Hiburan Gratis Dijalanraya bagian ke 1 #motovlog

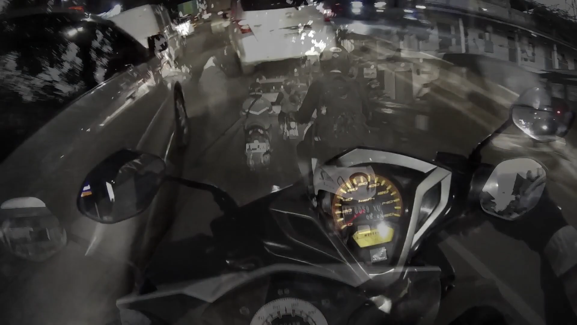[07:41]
Wow, jalur pantura ini men, panturanya Bandung ini.
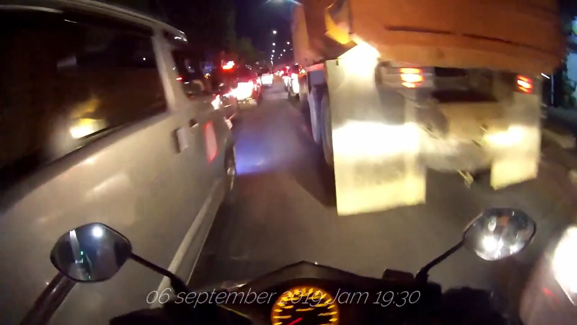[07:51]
Gila dam truknya. Dam truk semua isinya. Wah, tuh memang luar biasa pembangunan di sini. Jelembet jelembit. Set. Baru jam 8, setengah 8 nih, setengah 8 malam.